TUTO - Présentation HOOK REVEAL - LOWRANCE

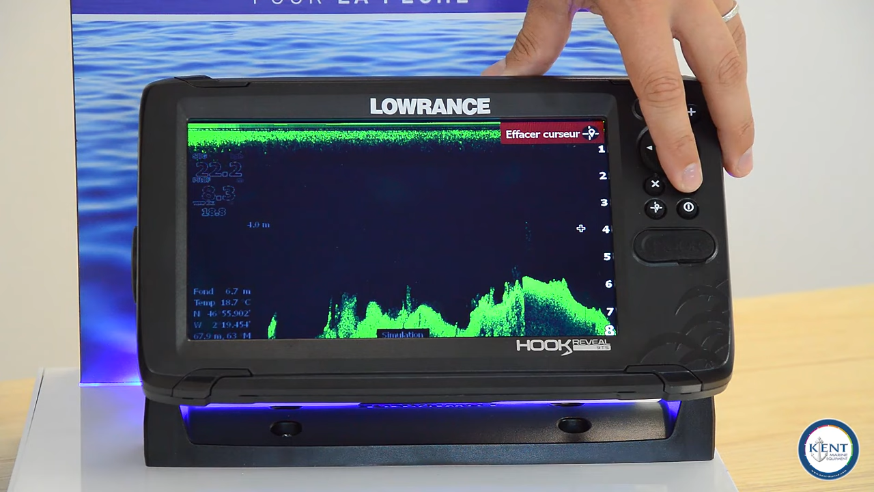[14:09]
Toujours pareil, on peut se déplacer avec notre curseur et positionner les waypoints de la même manière. Un accès au menu, toujours les réglages assez similaires, la gestion des fréquences, voilà. Comme on vous l'expliquait, 455 kHz ou 800 kHz. La gestion du contraste, réglage assez important, à bien ajuster en fonction de la luminosité et de la turbidité de l'eau. Vous allez voir que quand il fait très sombre, qu'il y a peu de lumière qui traverse, vous allez être obligé d'ajuster votre contraste pour retrouver une image claire et précise du fond.
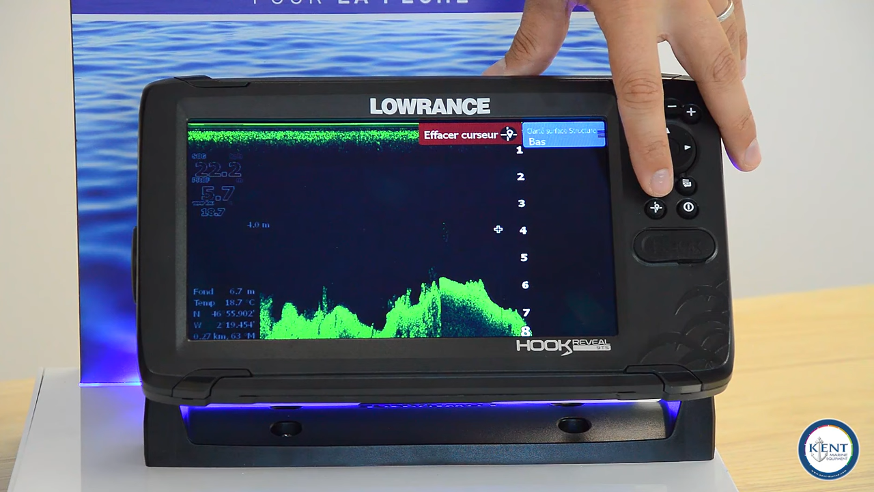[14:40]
Quelques réglages avancés, uniquement des filtres, et enfin les réglages plus poussés, avec notamment la gestion des palettes de couleurs, à adapter en fonction de votre utilisation et de vos préférences.
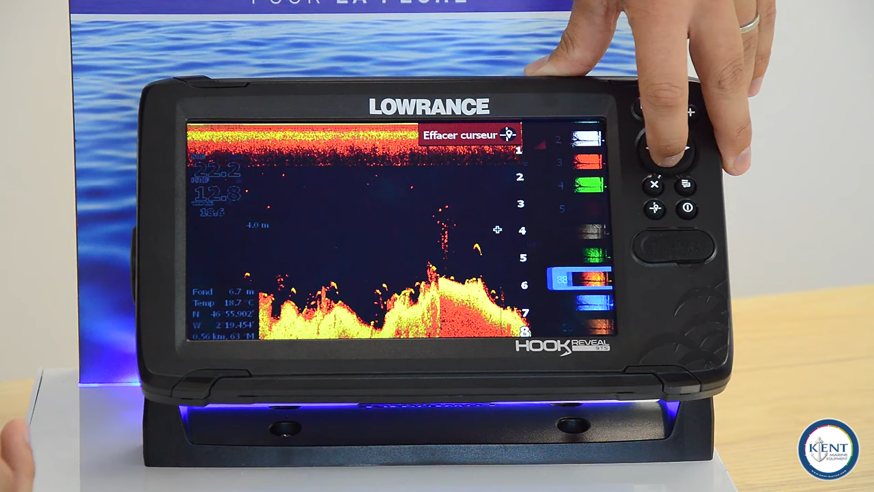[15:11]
Voici, voilà, on a un effet visuel beaucoup plus intéressant.
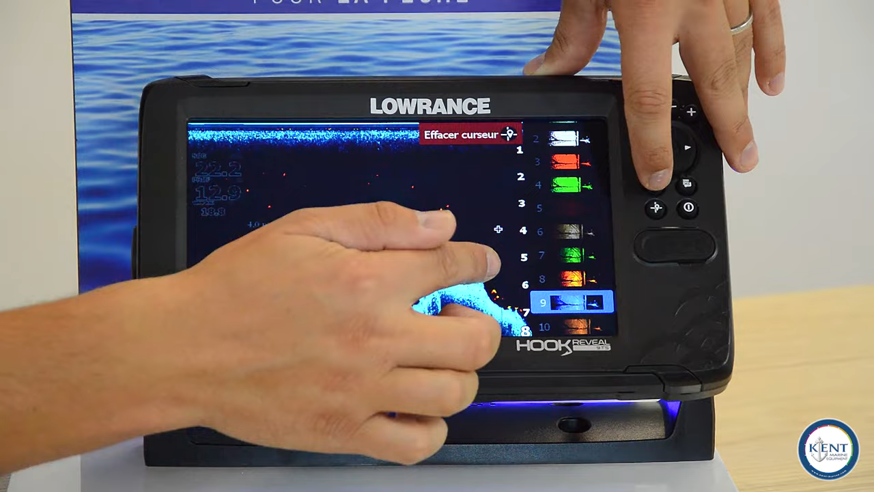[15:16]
Nous retrouvons nos échos 2D sur notre défilement
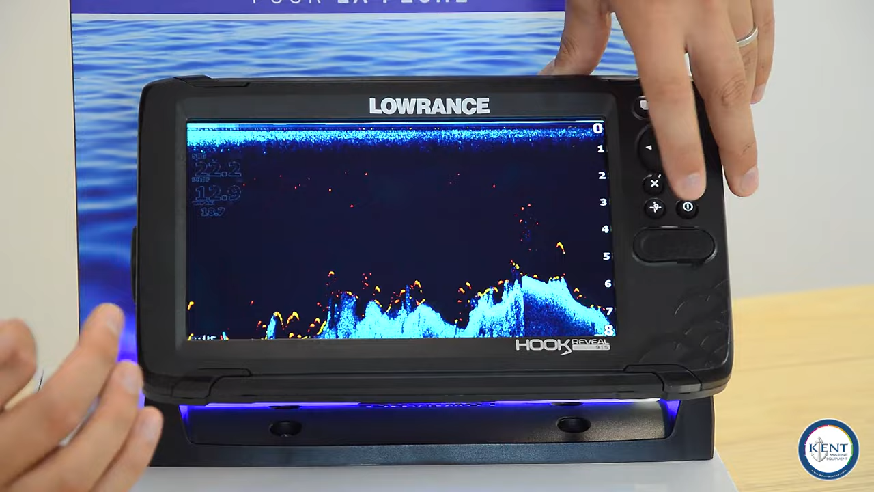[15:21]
d'un scan, voilà, qui va nous permettre de mieux interpréter notre imagerie, ce qui se passe dessous, nos structures bien propres, bien identifiées, et les échos de poisson beaucoup plus nettes.
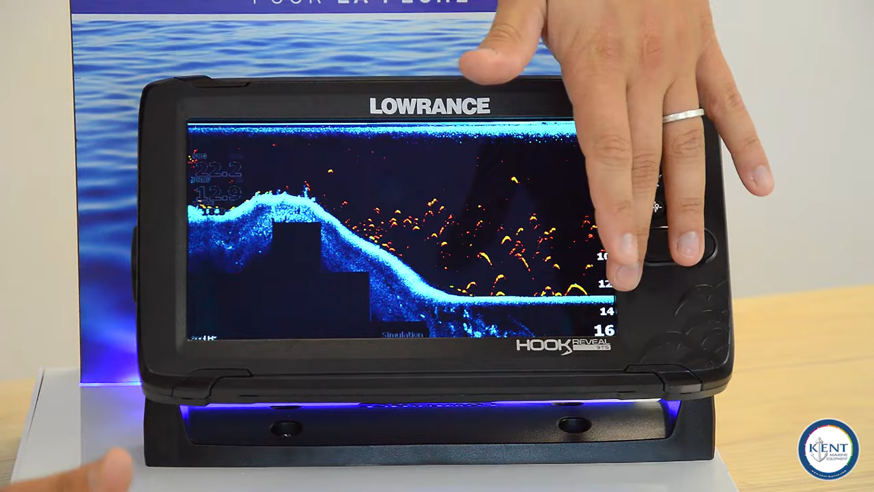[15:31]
Une vue beaucoup plus simple qui nous évite d'avoir trop de vues sur nos écrans partagés.
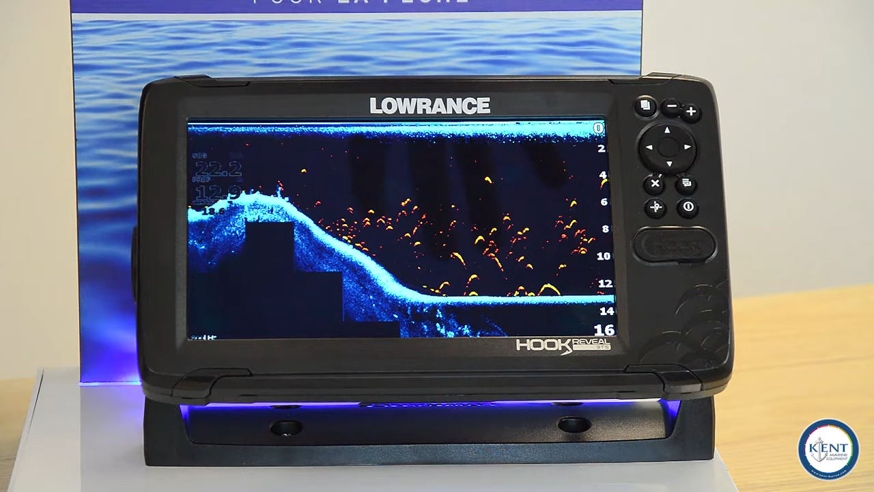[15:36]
On gagne en lisibilité et en lecture.
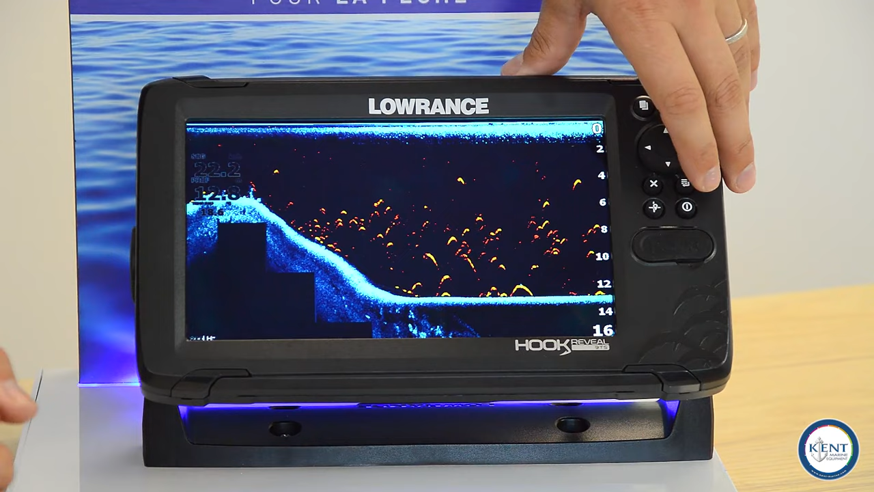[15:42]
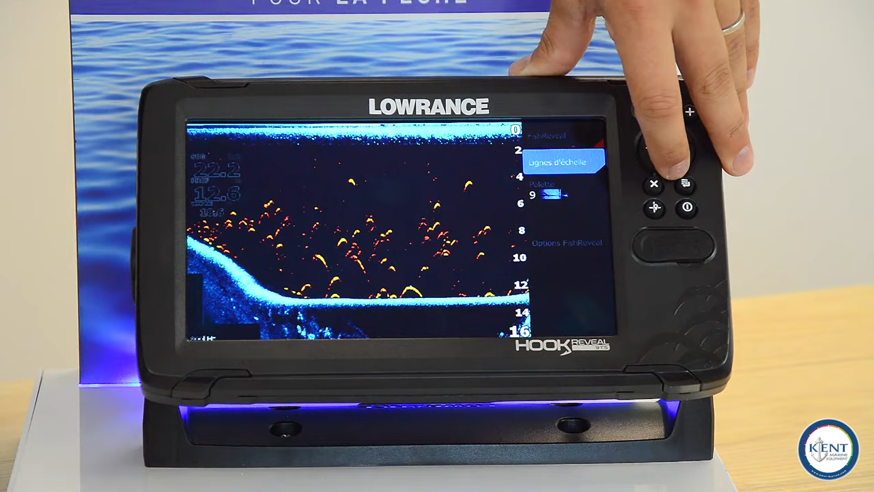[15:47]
Notre fiche reveal, on va pouvoir le gérer ici et régler notre 2D comme on souhaite,
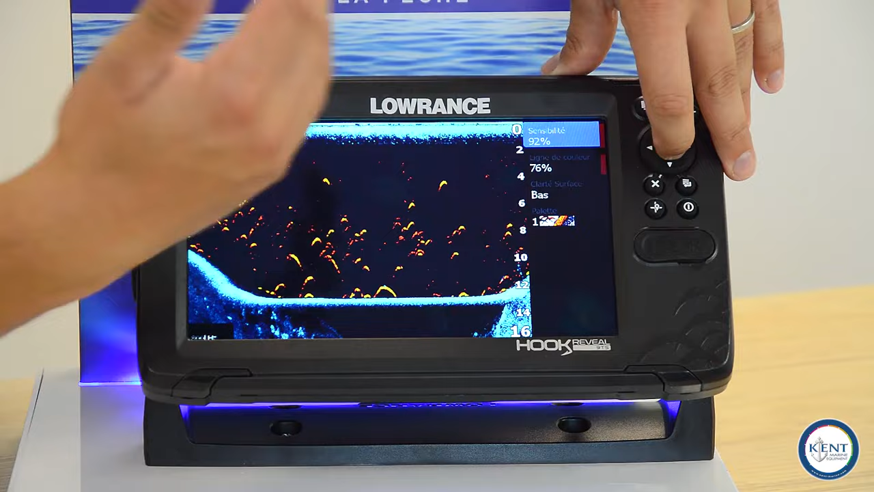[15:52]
avec les critères identiques à notre vue traditionnelle 2D sur la page dédiée. Voyons maintenant ensemble la vue SideScan, disponible uniquement sur les combinés avec la sonde Triple Shot. C'est une technologie de repérage qui va nous permettre de regarder ce qui se passe à bâbord et à tribord de notre bateau sur une grande distance afin de gagner du temps et en précision sur nos détections et sur notre interprétation du champ.
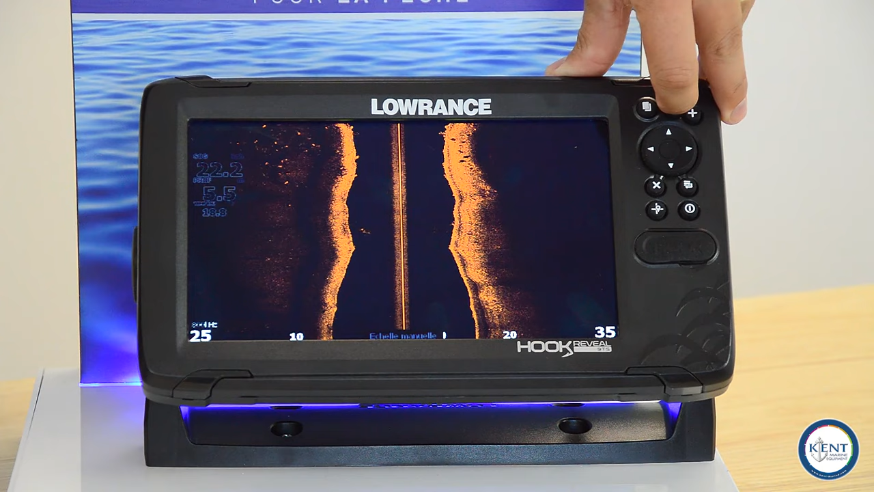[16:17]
C'est une technologie de repérage, on ne verra pas ou peu de poissons dessus, uniquement les grosses espèces par le jeu des ombrages.
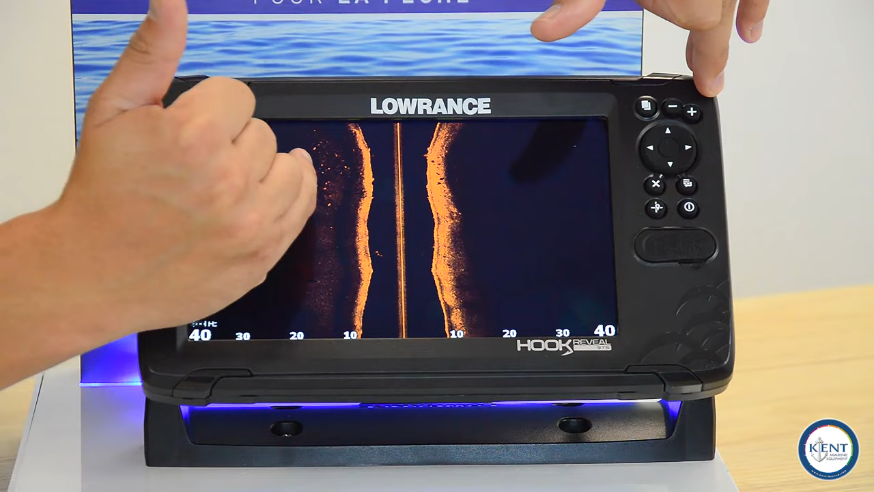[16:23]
On va repérer ici nos différentes structures avec un jeu d'ombrage qui va nous permettre d'appréhender la hauteur ou la profondeur de nos structures.
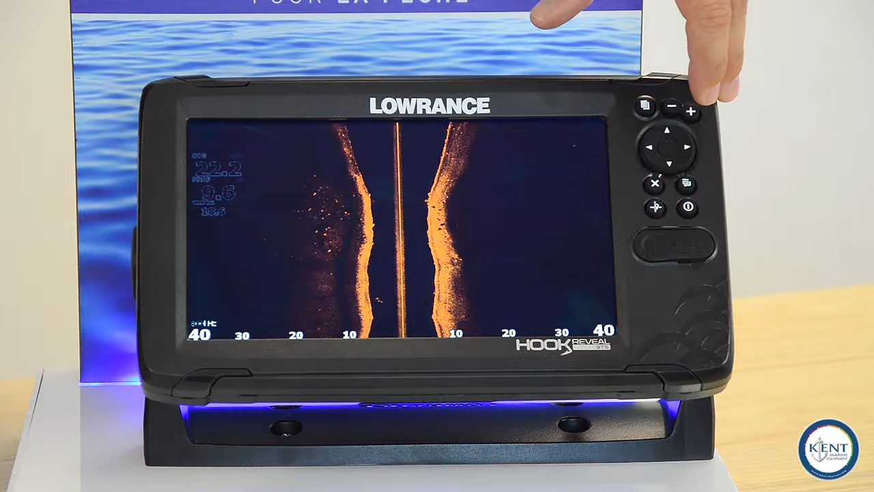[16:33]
Vous retrouverez juste ici une petite vue qui va vous permettre de comprendre simplement le fonctionnement de cette imagerie.